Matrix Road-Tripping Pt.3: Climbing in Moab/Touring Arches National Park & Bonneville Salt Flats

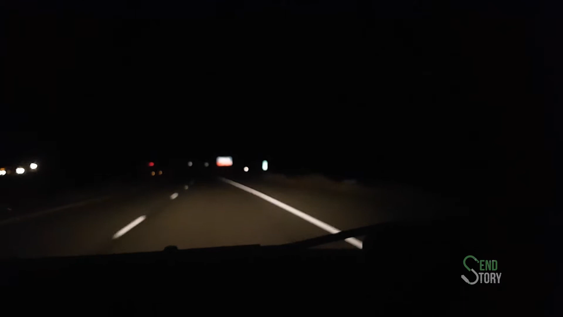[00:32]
and that was Utah, specifically en route to Moab. Here, the highway speeds were around 80 miles per hour, which in Canadian translates to about 129 kilometers to be exact.